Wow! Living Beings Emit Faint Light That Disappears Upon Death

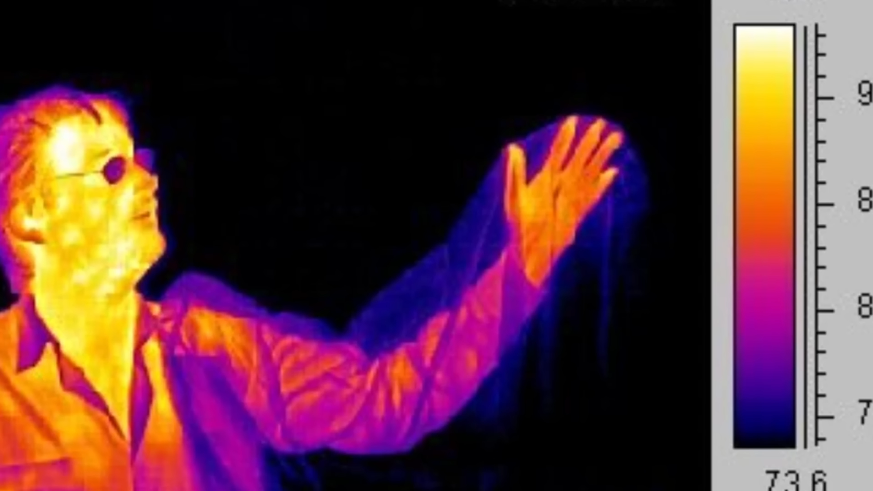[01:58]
And as a matter of fact, this glow is much much much weaker than what we typically detect with an infrared camera.
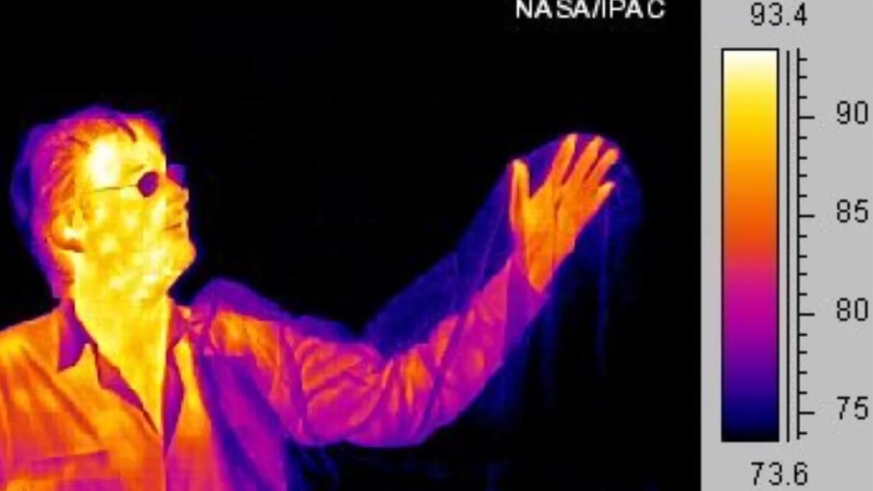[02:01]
In this case, this is also a biological electromagnetic emission, but it's based entirely on our heat.
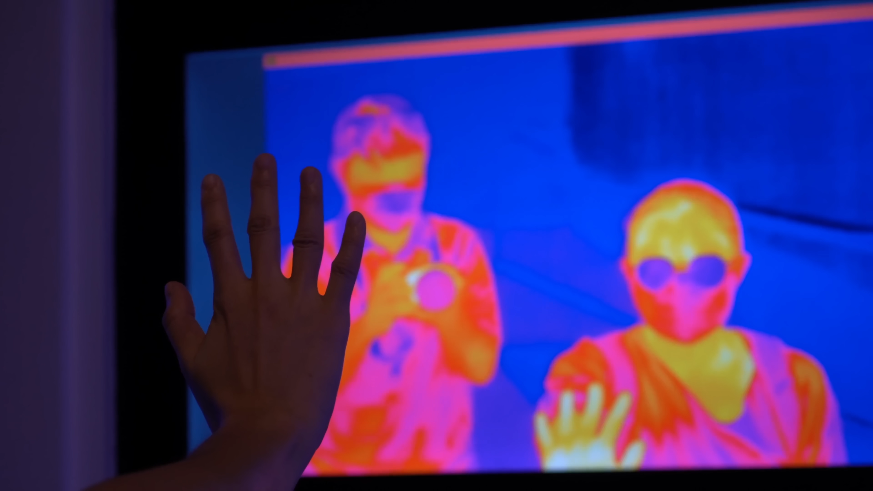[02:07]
Or basically, the emissions in the infrared produced by humans and pretty much all other warm-blooded animals.
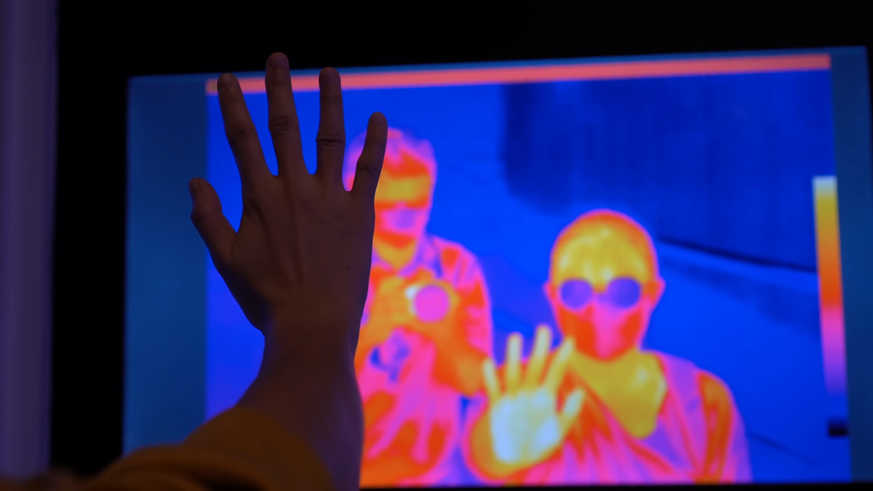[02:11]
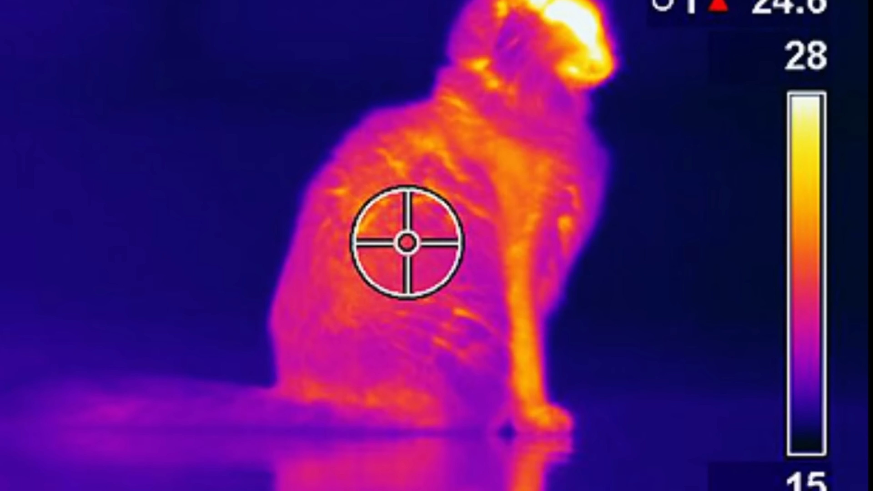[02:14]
For example, here's a picture of some kind of an animal. Take a guess what this is.